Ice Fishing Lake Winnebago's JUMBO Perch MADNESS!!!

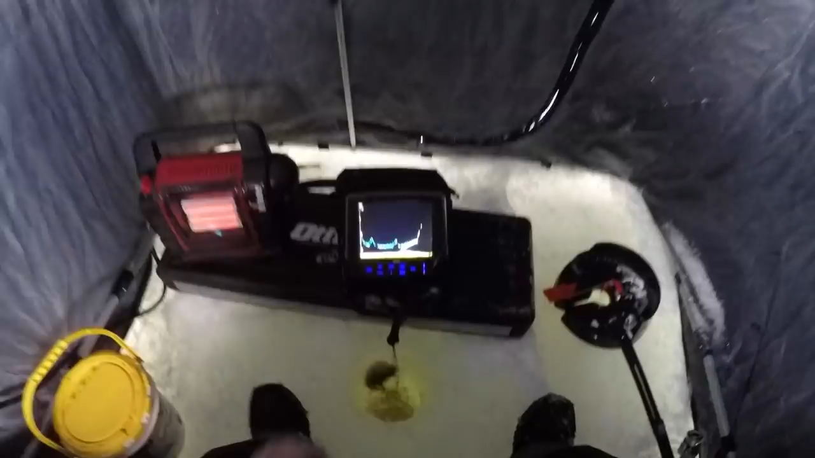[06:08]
It's a monster perch. Ah, look at that perch. Look at him. Oh. Oh. That's big ol' baby. Oh yeah.
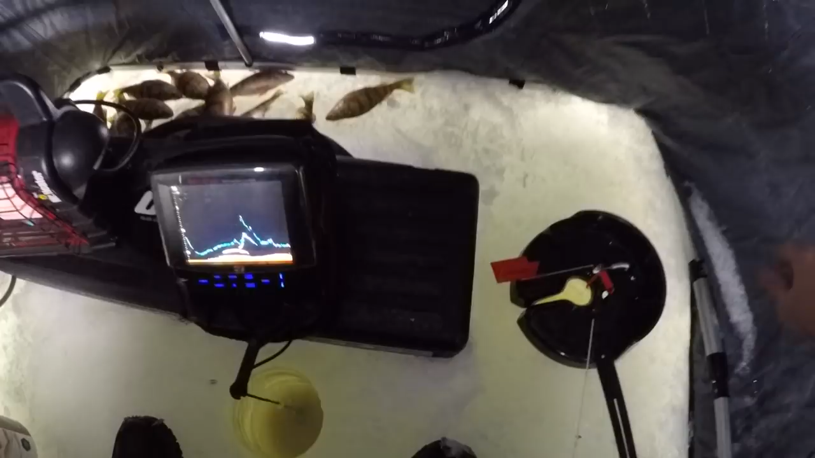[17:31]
if I was going to be quick got a whole school below me again that's what you want to see